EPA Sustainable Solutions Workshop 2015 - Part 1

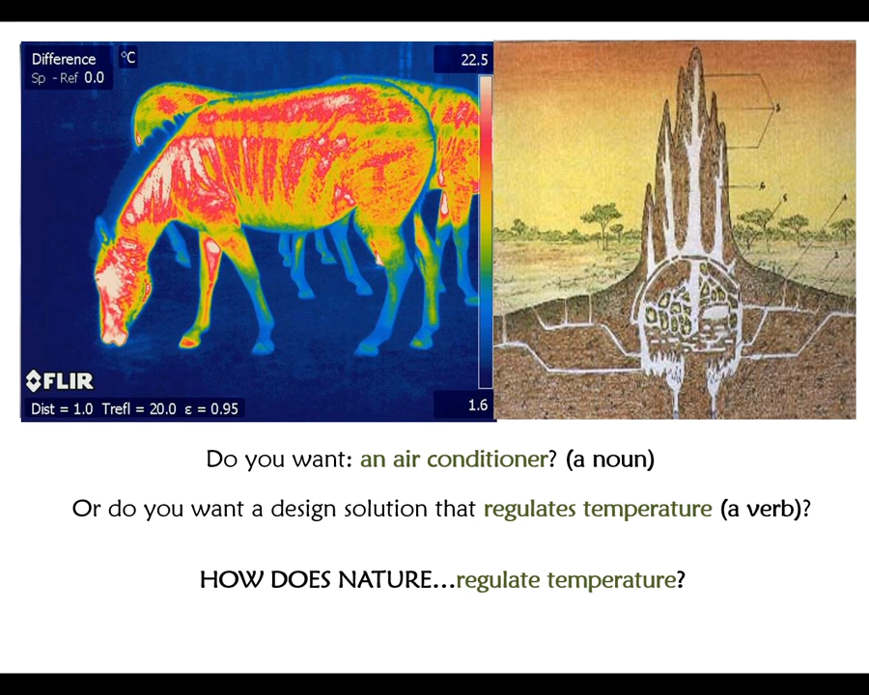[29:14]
On screen: scale top 22.5°C, scale bottom 1.6°C
So the sunlight hits the zebra, it absorbs the light, and the animal sweats. When light hits a white area, it reflects.